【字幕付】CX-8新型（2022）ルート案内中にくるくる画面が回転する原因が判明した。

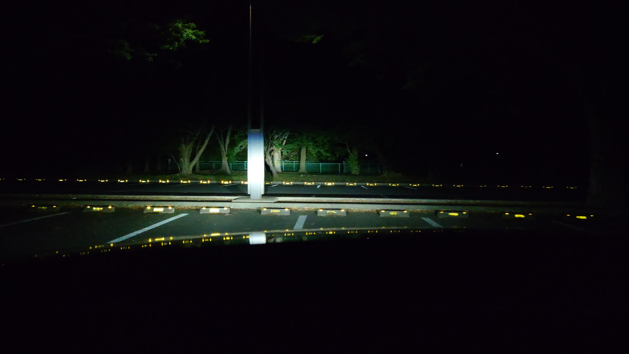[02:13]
結構明るいね前ほらあれ?これ行き止まりじゃね?これハイビームじゃん甘いないけた?
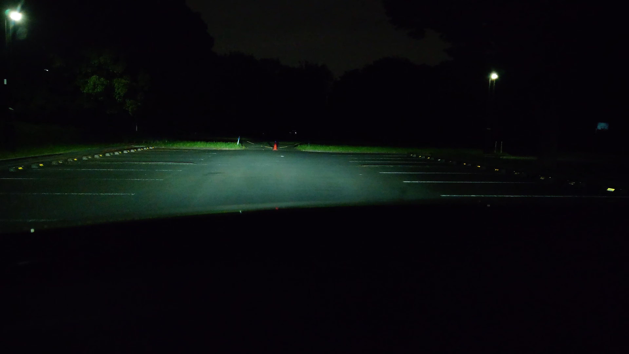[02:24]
いけるいける道は繋がってるよほらねほらね道は繋がってるこれようん結構滑らかーにハンドルいいね
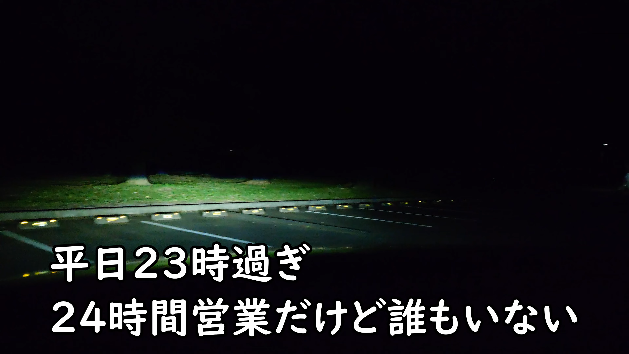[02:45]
タイヤも滑らかーに曲がってくれるうんゆっくり曲がってハイビームじゃないですよ違うよこれがハイビームね人がいる人、人いにいか
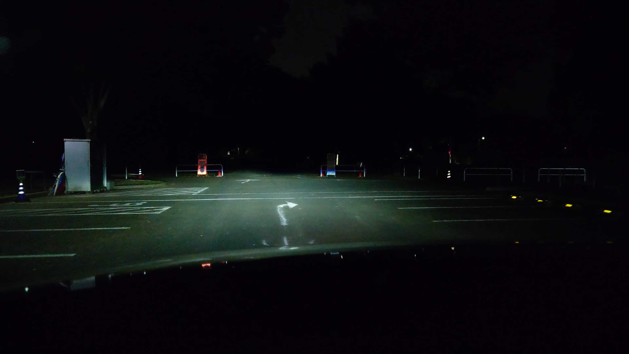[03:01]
紛らしいなあのポールかいけ
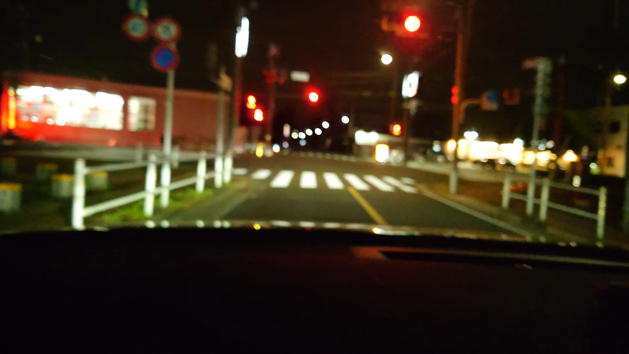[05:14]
これとこれとこれと一緒ね。ここの信号左に曲がれって言ってるじゃん、これは。これ固定できないの、ロックみたいな。
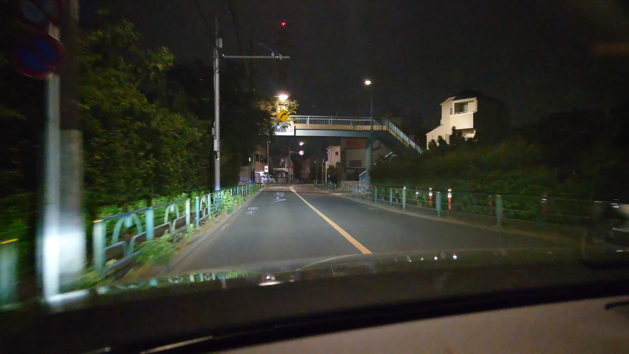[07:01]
ちょっと、引ききききっているのも、およそ、700m先。航空宇技術研究所は、左方向です。後ろにバイクいる?いるよ。行かせてあげたくてもな。ここで止めるわけにいかない。こっちは。
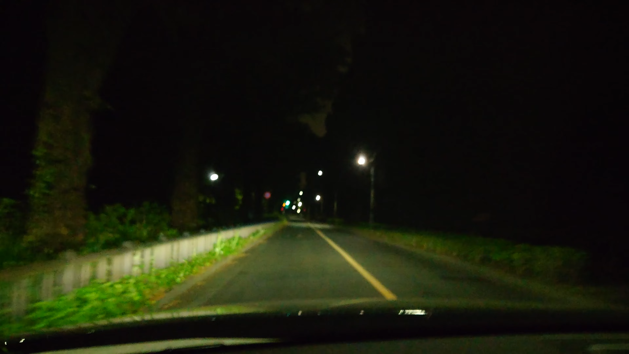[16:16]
はい、ここは仁台寺の公園の真ん中を走ってるところかな?そう?真ん中だろうな。知らねえ、どこが真ん中か。これ、さっきと思った駐車場ね。すっごい高い。1時間300円。すごい高いほどでもねえと思うけど。こんな山、山奥じゃないけど。こんなところで。じゃあみんなが言うよ。